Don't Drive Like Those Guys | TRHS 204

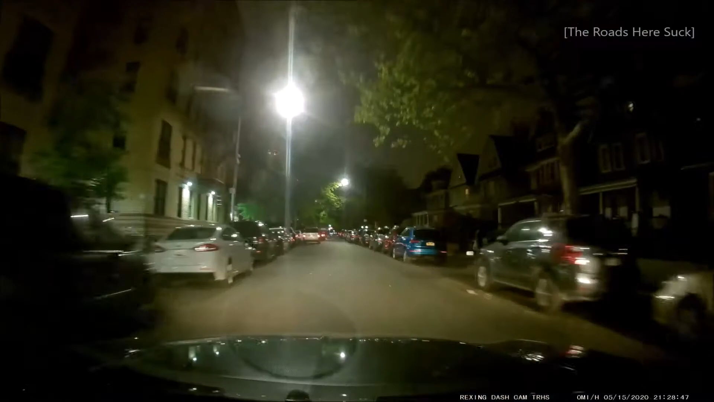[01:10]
I mean, that's true. No, but Trey is not guilty, okay? By the time it grows out. Look at this. Can't they double park in a way that makes sense? Yeah. No, that's the welcome. Now swerve this way. That's how it is.
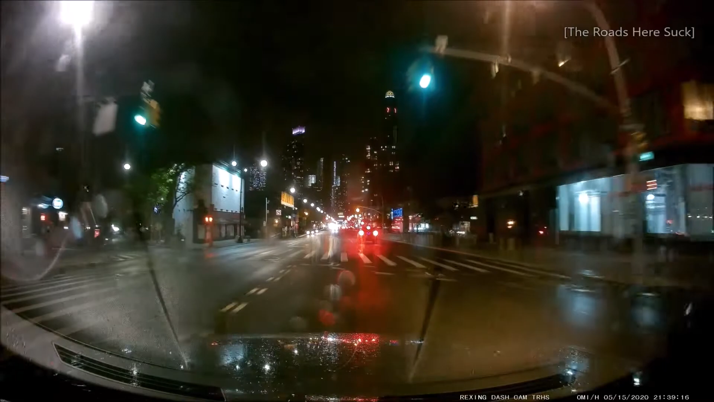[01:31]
Does it have some other sort of like built-in thing? Look at this guy stopped at the red light. At this point, just go through it. Is connected to an operator working at GM for that service, and like if it detects a, look at that guy go. if it detects a collision or something, they'll like send help basically, oh. Or they can connect you.
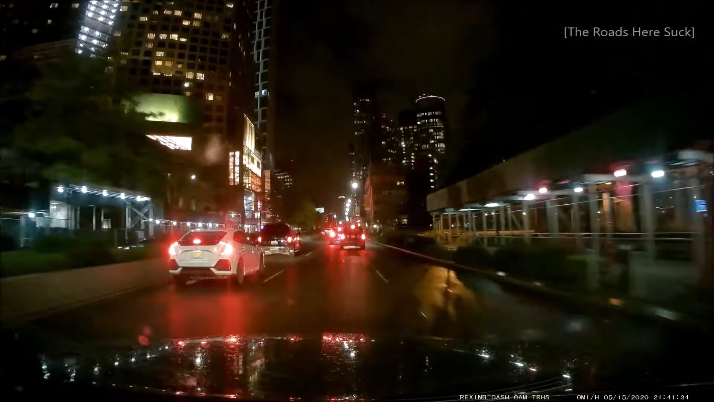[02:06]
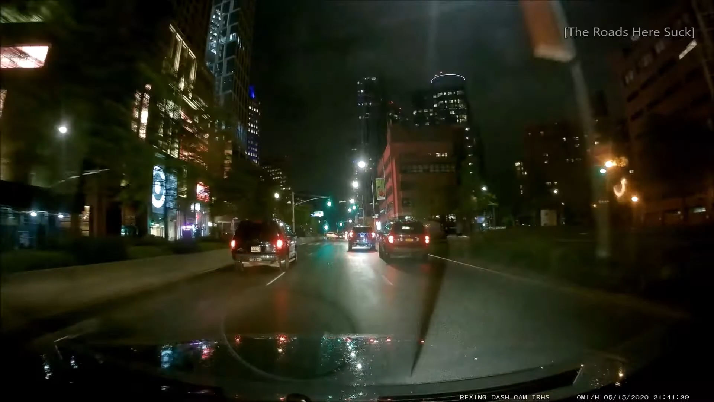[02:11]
Which lane is this guy in? Why does this guy drive like a maniac? Into like everybody's brain, like everybody knows.
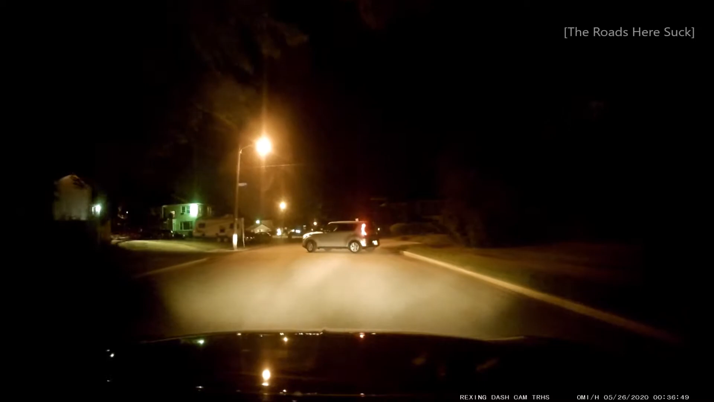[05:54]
Bold move, buddy. Oh, that's because he was in a fight with that girl. She just ran out after him. Oh, shit! Do you see that? No, I didn't. She's on her cell phone. I'm wondering if this car is stolen. Buddy! Do we go after him? No. Because that's not right.
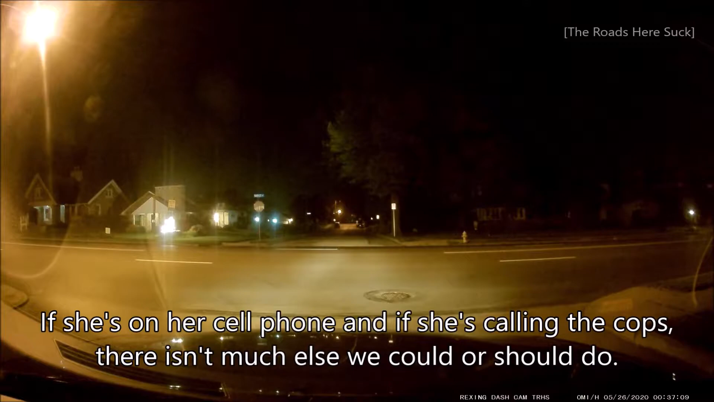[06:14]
She's on the phone with somebody right now, so that might be a stolen car. Or do you want to turn around? Talk to her? I mean, she's... See what's going on? She's on the phone, so whatever is happening, she's already recording it. Jesus Christ. So I got them because...